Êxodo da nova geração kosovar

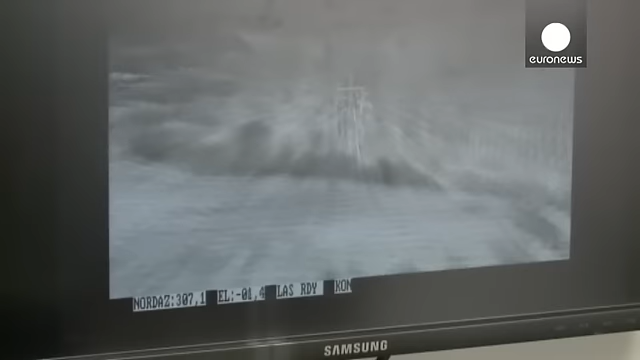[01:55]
A Sérvia, candidata à União Europeia,
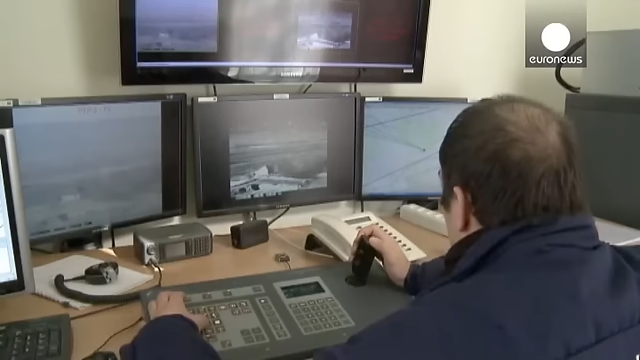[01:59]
começou a parar os imigrantes com a ajuda logística e técnica, câmaras térmicas e viaturas do Frontex.